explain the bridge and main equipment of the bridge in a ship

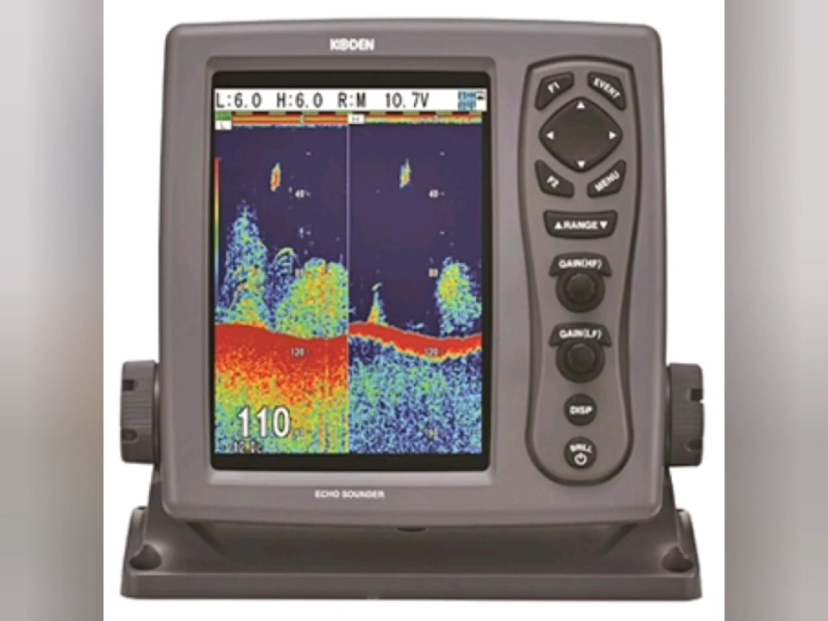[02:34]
It is a device that detests objects underwater and measures the depth by means of reflective sound waves. An Echosounder consists of a transmitter which emits an ultrasonic pulse and a receiver which detests the pulse
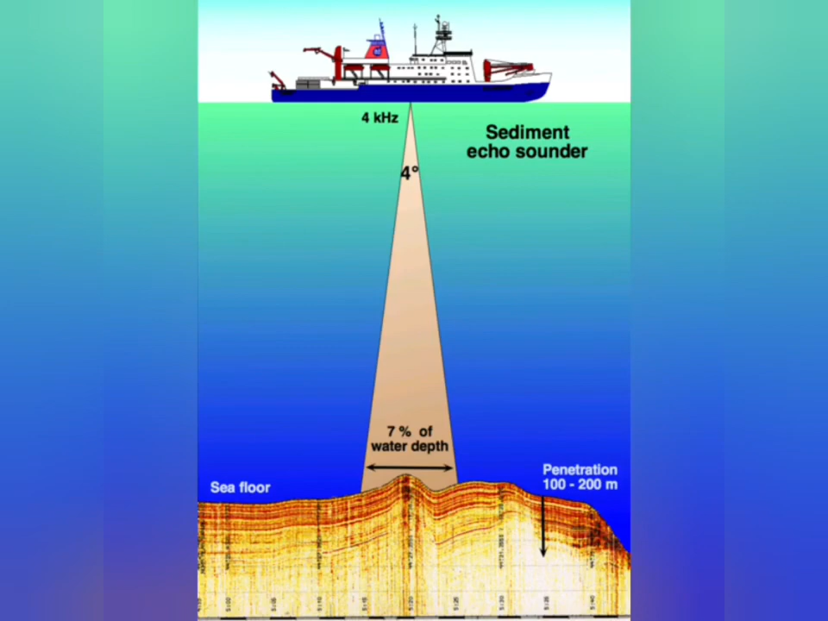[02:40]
after its reflection from the seabed. The time between transmission and resection of the reflected signal is a measure of the water depth.